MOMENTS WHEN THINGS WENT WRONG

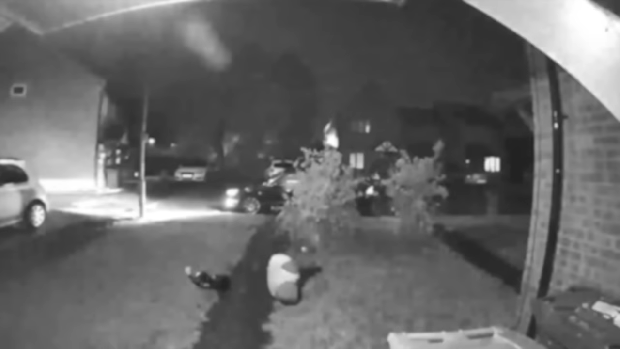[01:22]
Oh my God! Please help me! Michael, you all right? No. I'm all right. You all right, mate?